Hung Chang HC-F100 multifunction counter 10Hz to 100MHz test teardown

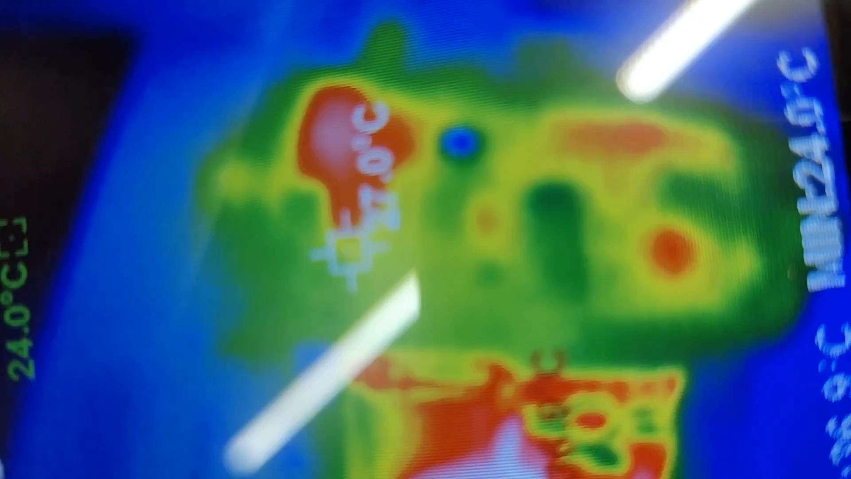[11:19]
I will try and show you can we get this
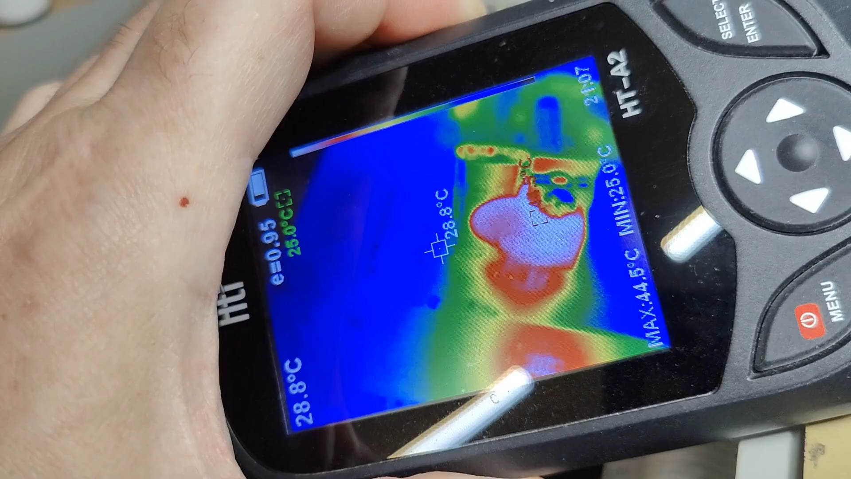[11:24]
On screen: spot 28.8°C, max 44.5°C, min 25.0°C
so it's only
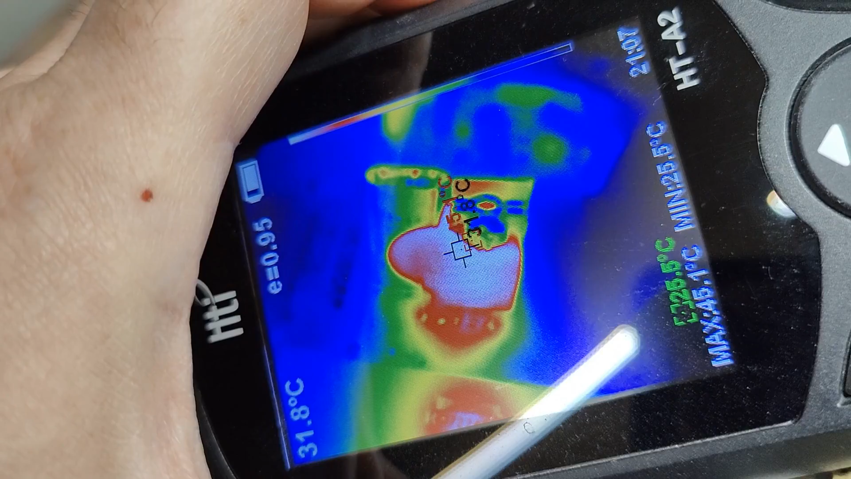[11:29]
On screen: min 25.5°C
40 45 Celsius or something like that. So, that's all there is to it.